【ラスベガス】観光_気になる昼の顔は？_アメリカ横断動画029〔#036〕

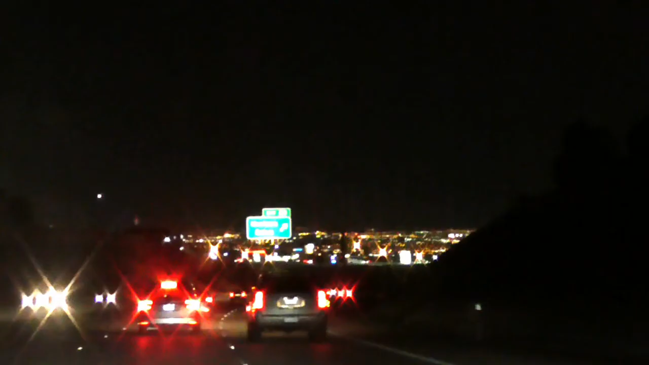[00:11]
結構ハイウェイ乗ってるときからね、遠くの方の空がめちゃめちゃ明るかったんですよ!
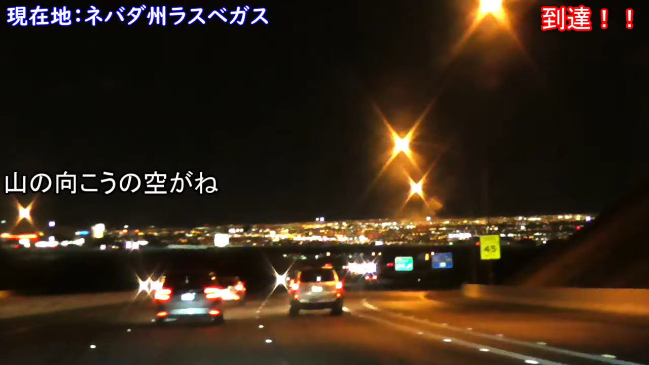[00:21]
山の向こう、空にね、ぼんやりしててあれ絶対ベガスじゃねって言ってたの、ベガスやったのそして実際来たらこの感動いやー、ついにですなついにだよ、こんなところまで来ちゃったな来ちゃったよ、この間ワシントン出発したばっかりだったのに昨日までグランドキャニオンに行って、数時間前までクレーターにいて今これですよやばいねもうね、